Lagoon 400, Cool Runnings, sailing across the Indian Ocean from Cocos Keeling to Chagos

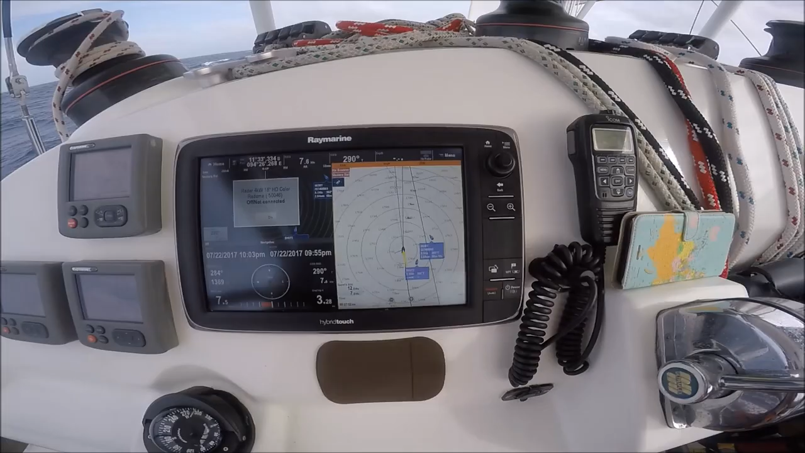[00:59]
Alright, we've got a couple of alarms going off here.